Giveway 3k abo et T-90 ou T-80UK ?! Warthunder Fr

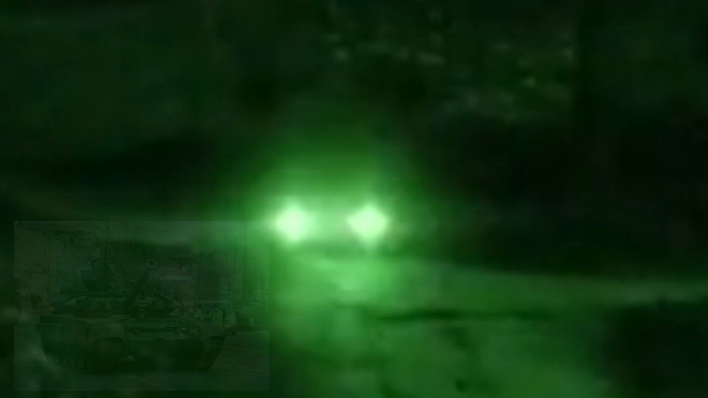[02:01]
ça peut être intéressant ça serait potentiellement alors ça se négocie ça peut en fonction des avis de chacun être soit le T-90 parce que le T-90 dispose de ce système Ch'tora donc là c'est clairement le système
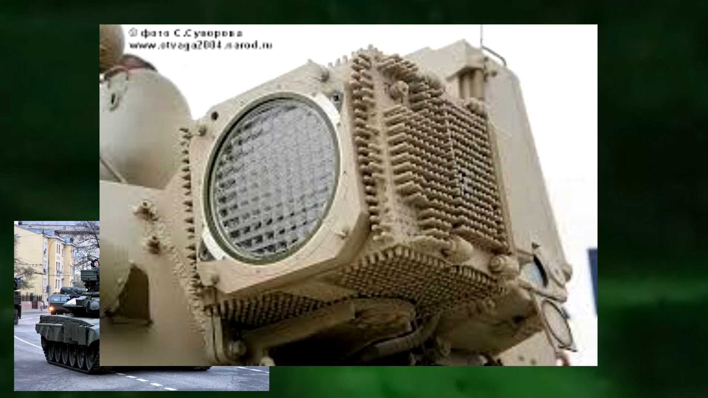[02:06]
Ch'tora les deux lumières comme ça côte à côte c'est clairement le système Ch'tora
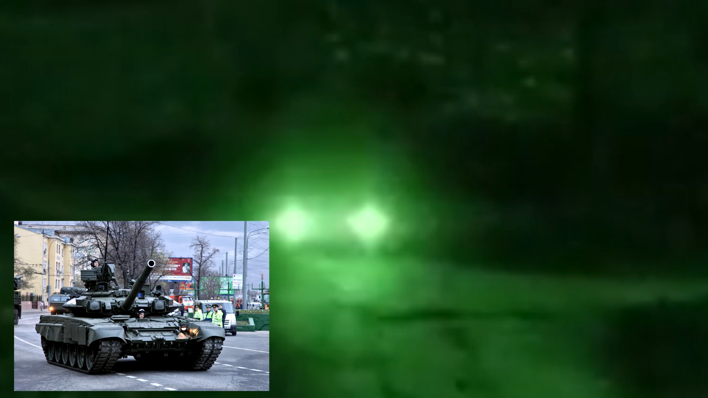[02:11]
russe je sais pas si je le prononce comme il faut vous savez c'est les espèces dieux rouges qu'on voit sur le T-90 la question étant est-ce que c'est le T-90 ou est-ce que c'est le T-80 UK ça c'est une question que je me pose je voudrais avoir votre avis dans les commentaires